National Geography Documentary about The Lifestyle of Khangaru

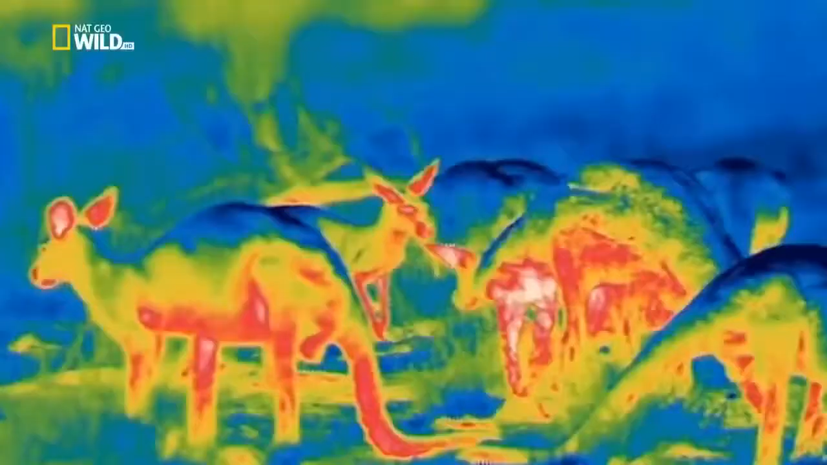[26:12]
The fur on their backs reflects about 30% of incoming heat and keeps their skin cool,
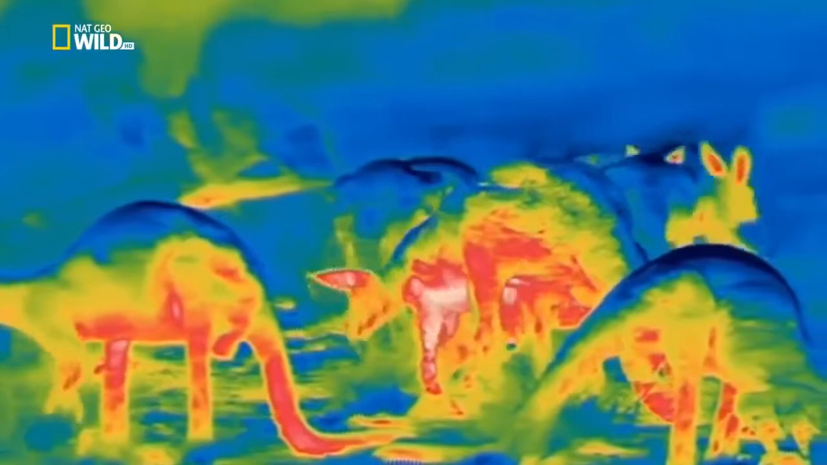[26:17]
the blue parts of this thermal footage.
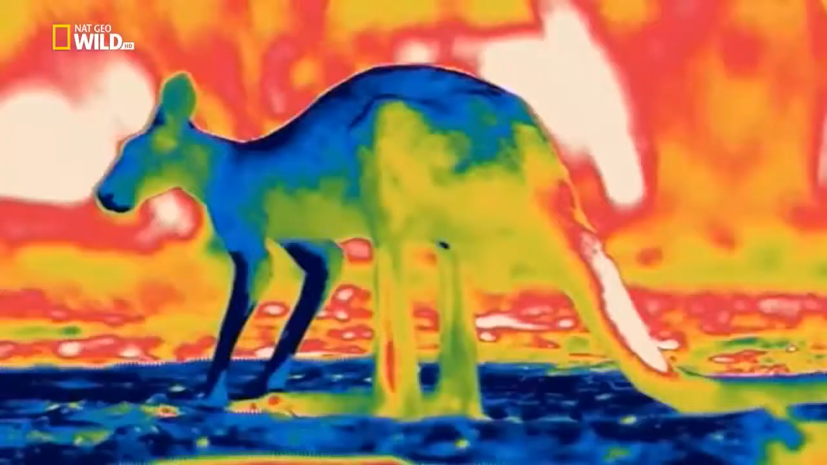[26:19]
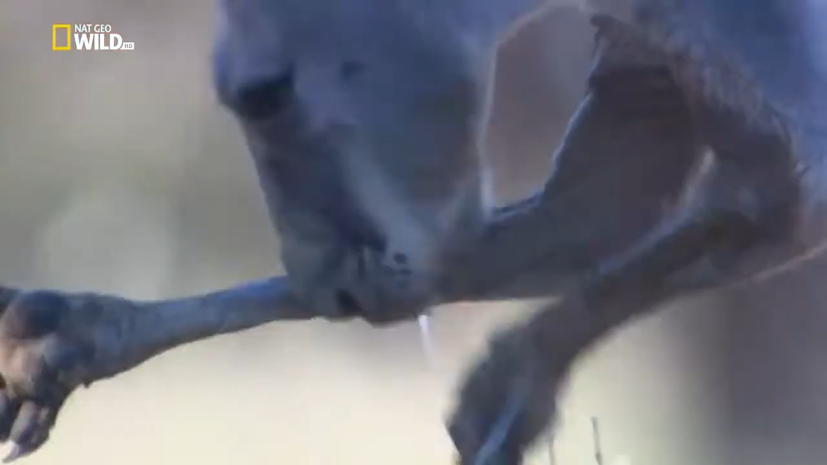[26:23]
Spreading saliva over their forearms cools the blood,
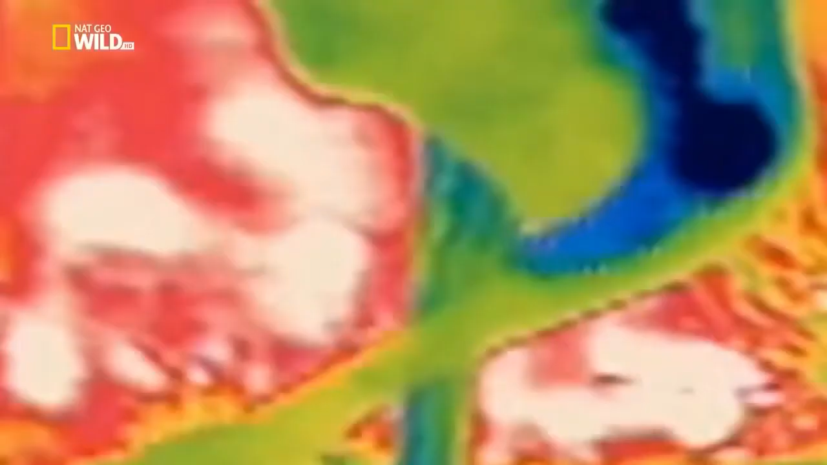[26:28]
which has been brought close to the skin surface via a dense cobweb of capillaries.
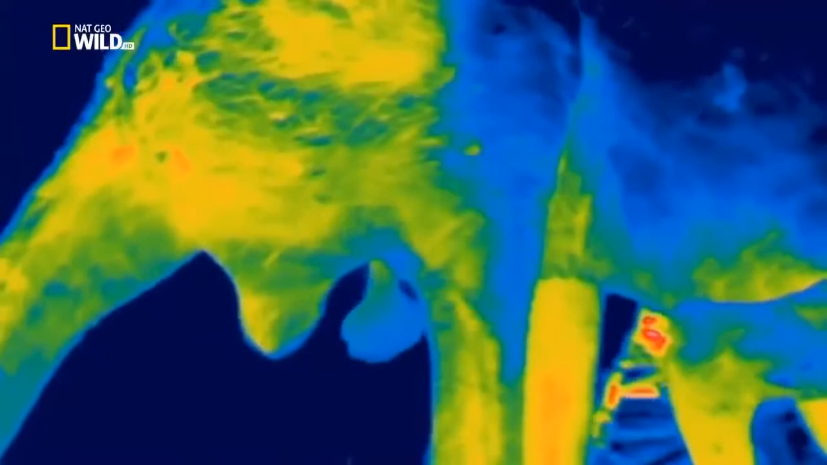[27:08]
keeping them about 7 degrees cooler than at their cores.
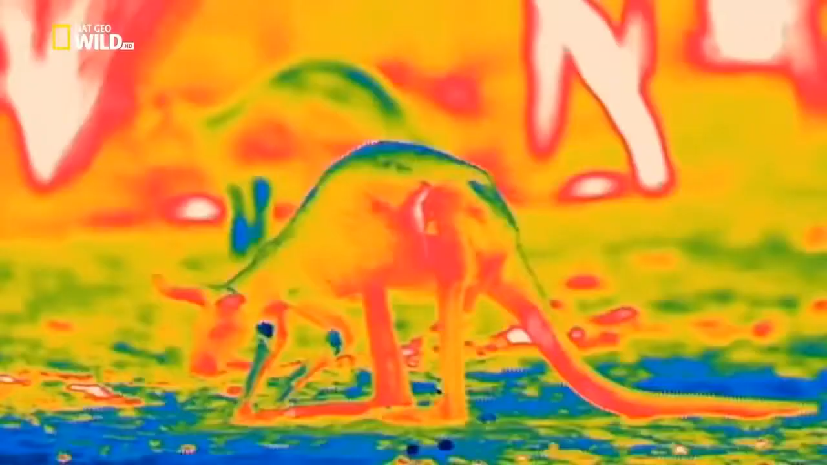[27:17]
The sand, even a few inches down, is cooler than at the surface.
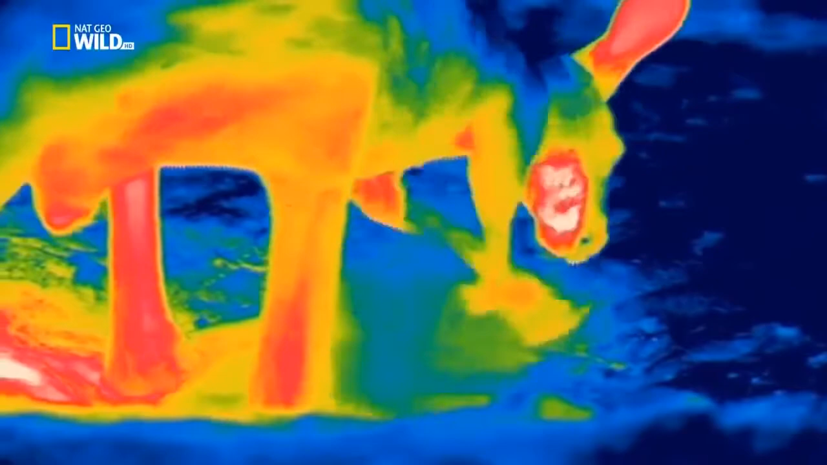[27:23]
Red kangaroos dig until they reach cooler soil. And then...